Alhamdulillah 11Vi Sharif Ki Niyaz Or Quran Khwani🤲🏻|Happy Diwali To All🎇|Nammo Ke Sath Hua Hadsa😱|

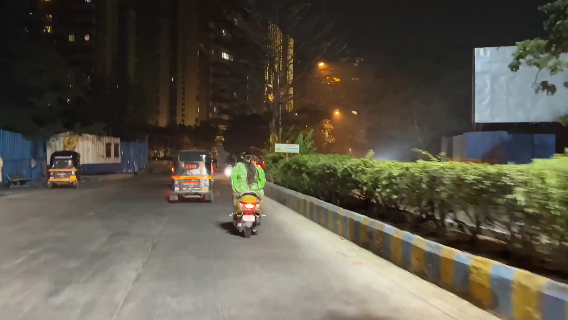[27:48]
शाना तो ऐसे भगा रही गाड़ी किसके दोस्त लोग बिल्डिंग के नीचे खड़े क्या क्या शाना तेरे दोस्त लोग के क्या नीचे